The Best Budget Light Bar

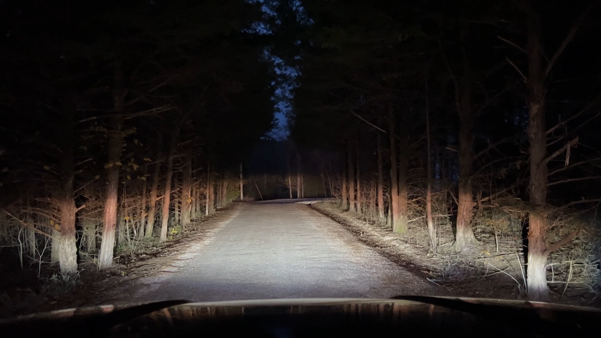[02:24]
this light fox light bar has an
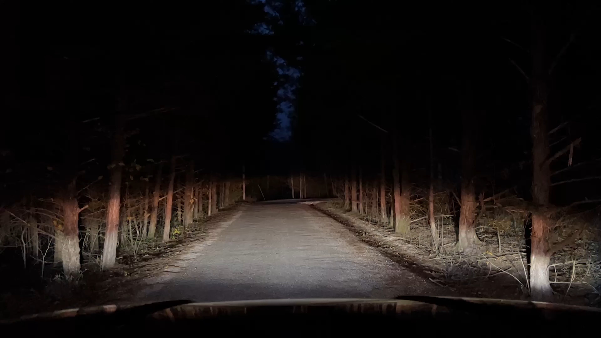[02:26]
incredible amount of light to light up the night with spot and flood beams it's also a very compact design here which i really like